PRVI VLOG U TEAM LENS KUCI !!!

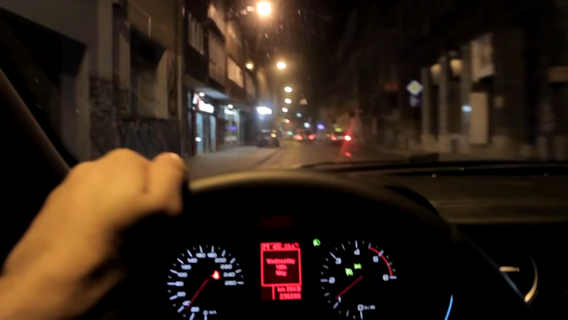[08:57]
Ok, ekipa, evo lagano se vozimo nazad. Idemo sada dole do shopping centra.
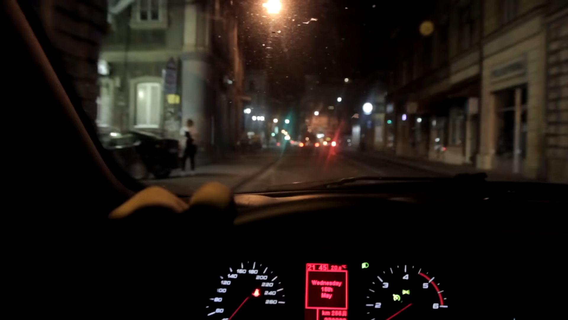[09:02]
Da ih pokupimo pa se vraćamo u lagano kući. Jedna prelijepa novać u Sarajevu. Baš mi se lijepo zgotijevili. Usput smo stigli da jedemo, međutim to vam nisam snimao jer ne znam nija koga još zanima. Eto sad ovo, nešto ne znam, eto.